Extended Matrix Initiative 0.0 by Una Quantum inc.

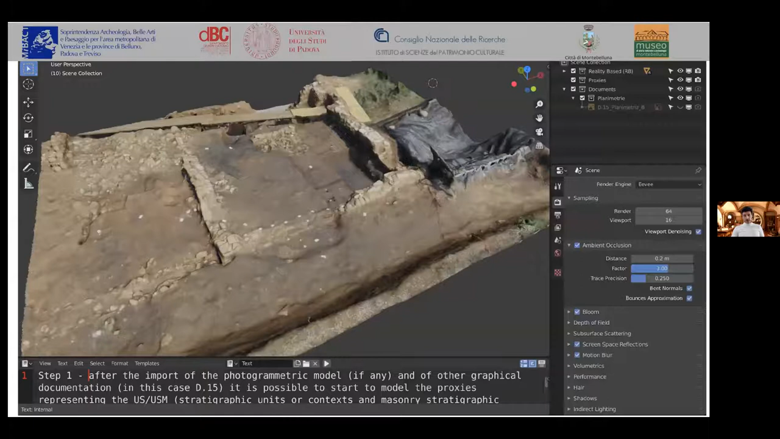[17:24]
di Montebelluna i vari step a livello fotogrammetrico rilievo classico
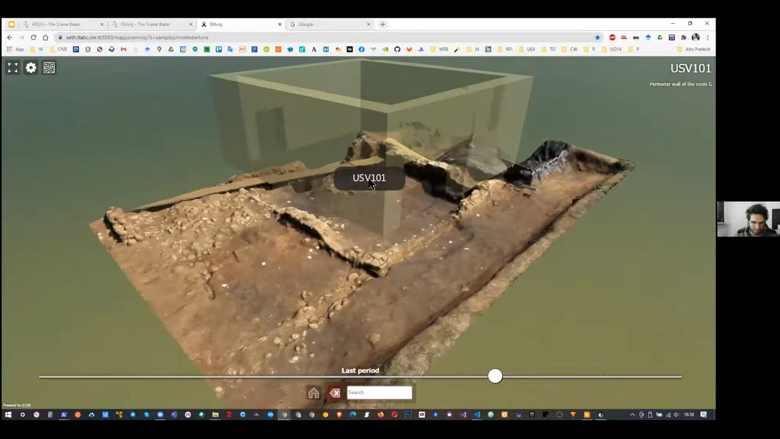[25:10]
andare a interrogare i vari proxy a questo punto in alto a destra vediamo anche alcune informazioni associate in particolare qui vediamo la descrizione mentre io sto interrogando in questo caso questo periodo chiamato last period ok quindi mi sto andando con il mouse sto andando a interrogare i vari proxy poi abbiamo appunto la possibilità di attraverso questo piccolo campo di ricerca di
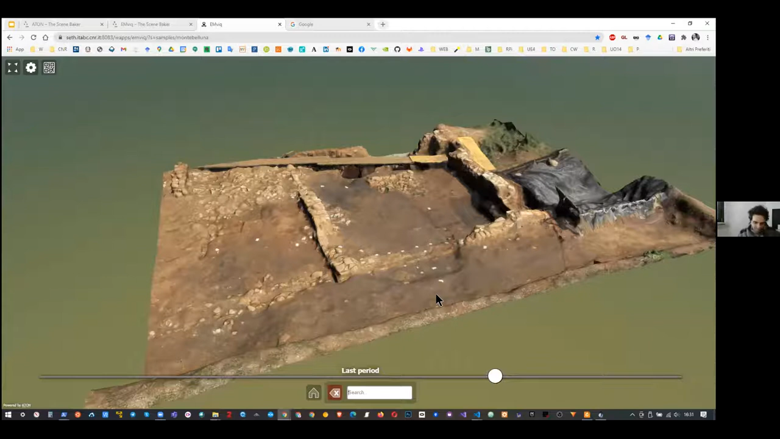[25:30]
andare a cercare qualcosa nello specifico esempio se io qui metto usv
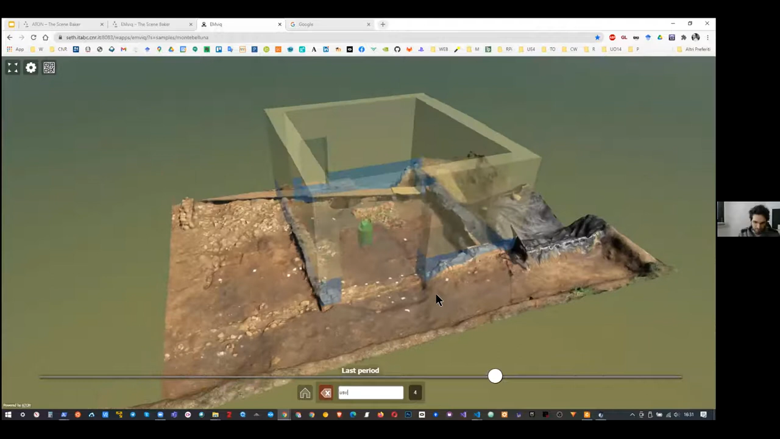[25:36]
vedete in automatico c'è questa ricerca live in tempo reale che mi va a evidenziare un gruppo mi va a filtrare alcuni proxy specifici ok che fanno match con la ricerca che sto facendo se io qui continuo sempre a scrivere
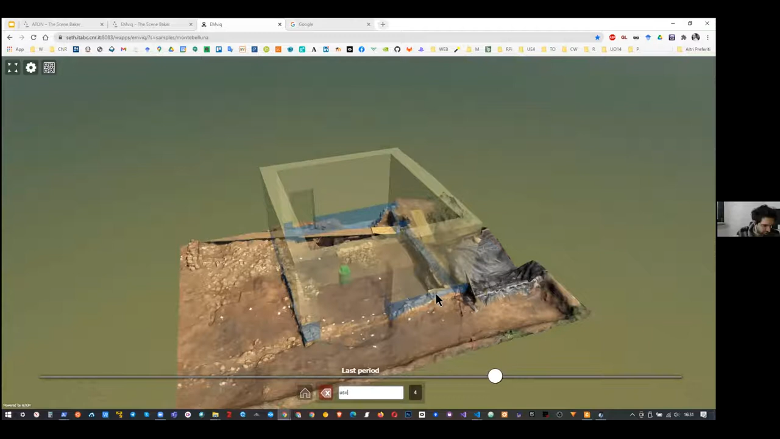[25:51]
usv 100 lui mi va a evidenziare l'unità statica virtuale 100 ok
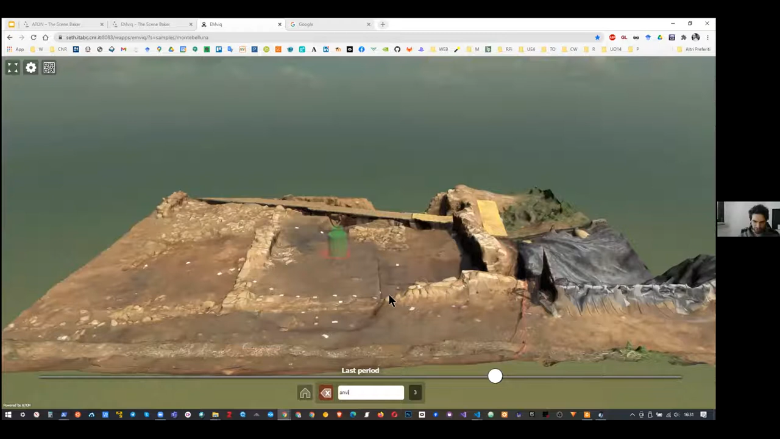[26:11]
automaticamente mi va a filtrare tutti i proxy che nella descrizione hanno appunto in questo caso l'incudine
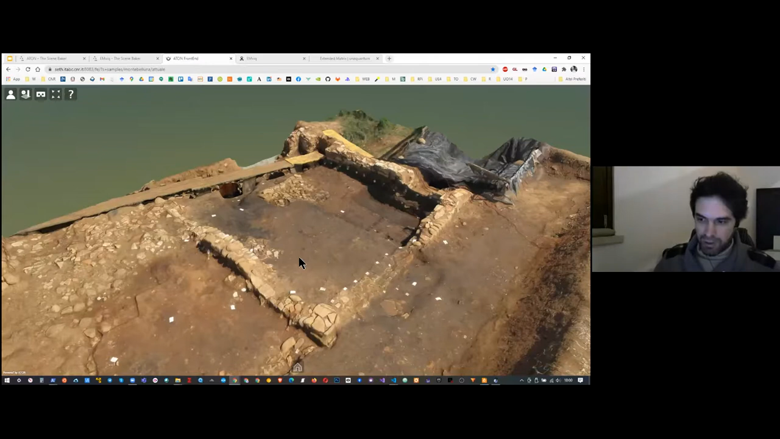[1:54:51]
questo qui è diciamo il framework Aton invece e qui ecco giusto a modo esempio per farvi vedere un po'